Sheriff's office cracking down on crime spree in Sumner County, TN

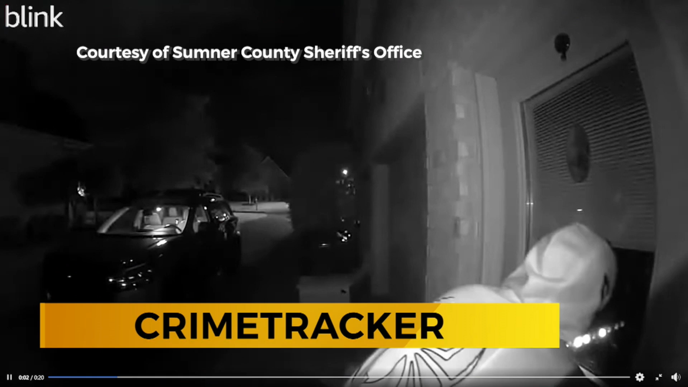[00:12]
So you see the suspect there walk up to the home attempting to break in and the entire time the suspect is caught on camera. Something that the Sumner County Sheriff Eric Craddock encourages all homeowners to have outside of their home.